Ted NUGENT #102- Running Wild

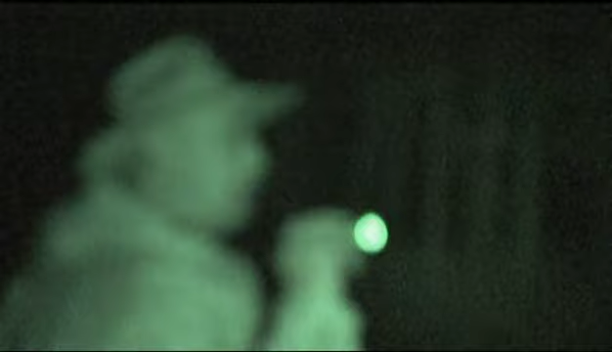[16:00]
I'm gonna make a little sidetrack. Hang on.
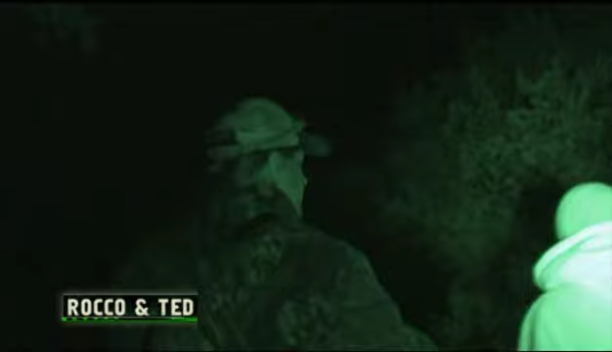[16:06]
There's a light through these trees.
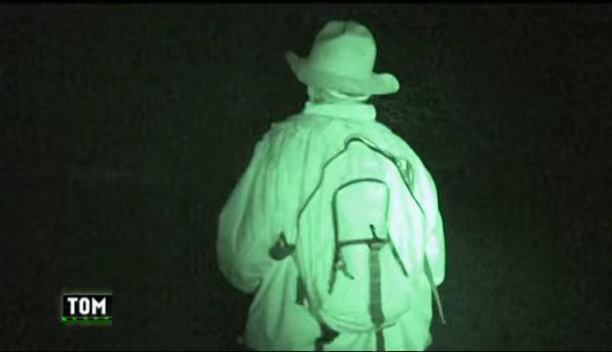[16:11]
See that?
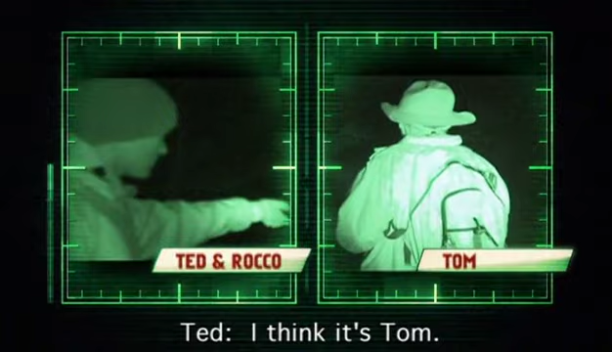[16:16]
I think it's my man. It's Ted.
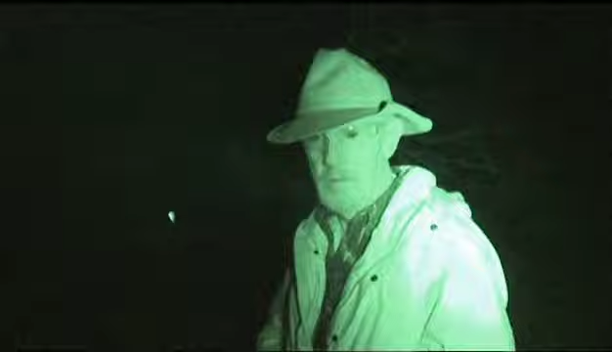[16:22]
Gotta get out of here.
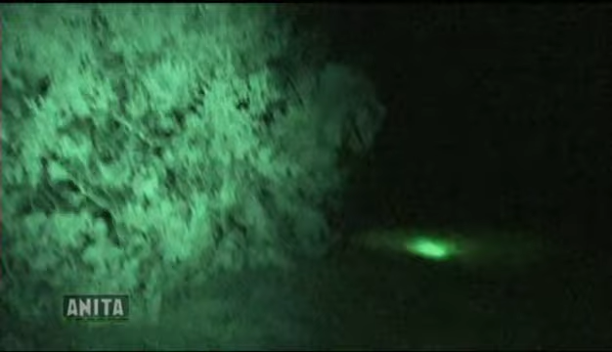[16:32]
Be very careful. Very clever, Ted.
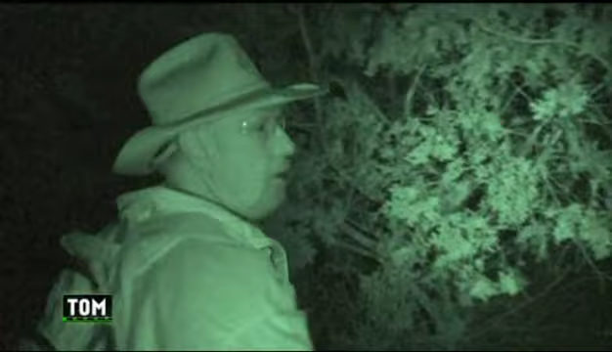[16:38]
We have somebody moving through right here.
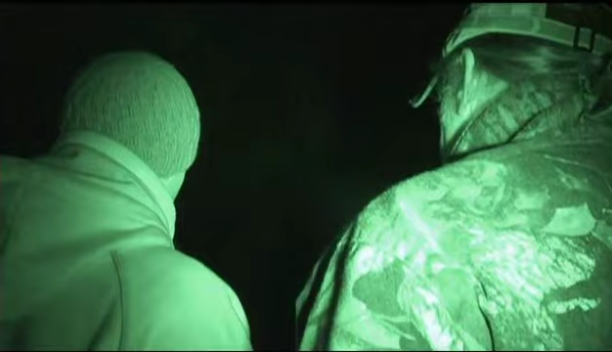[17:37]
into a shelter or a cubbyhole to spend the night, because it's getting late.
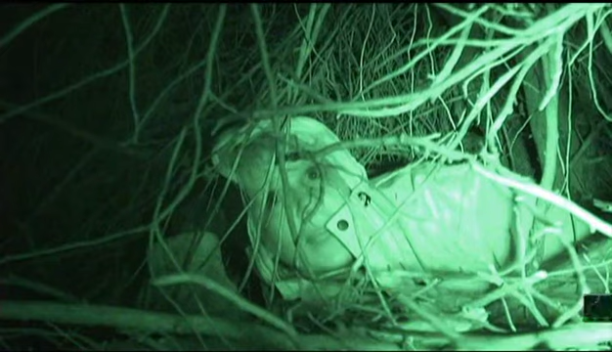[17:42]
I think they got Tom. So, that just leaves me. I'm not gonna get cocky at all, but I'm feeling a little confident.
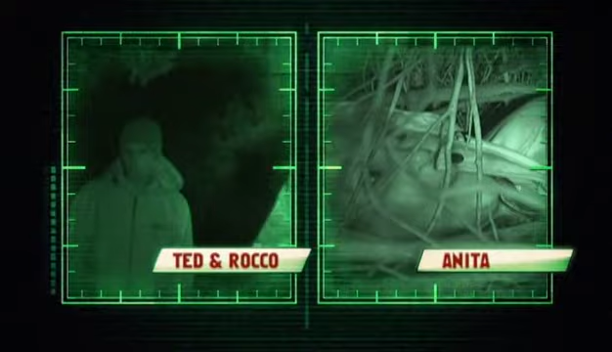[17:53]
You see anything? No, I didn't see anybody.
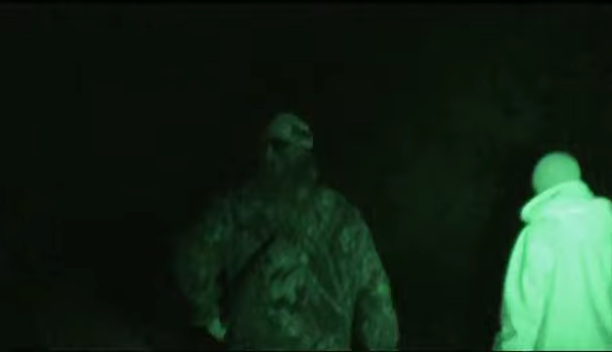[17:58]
Done good, but we haven't got any. Coming up.